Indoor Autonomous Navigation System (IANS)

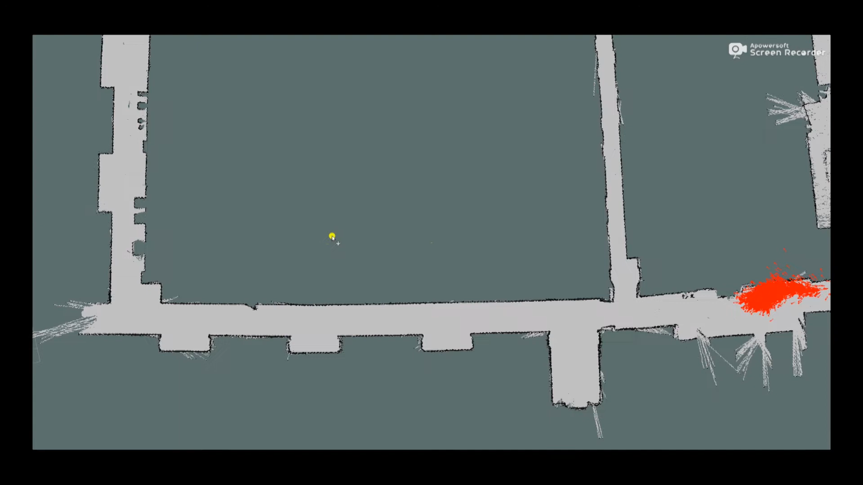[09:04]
The robot will create various guesses of where it could potentially be on the map.
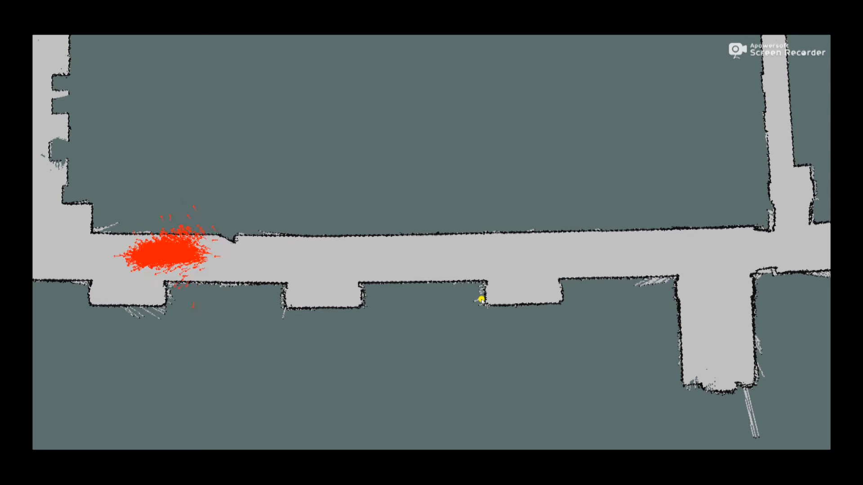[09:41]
So, this is useful because if we get a sensor reading that's very wrong, or that's not likely to be received by the robot, it will have very little effect on its position.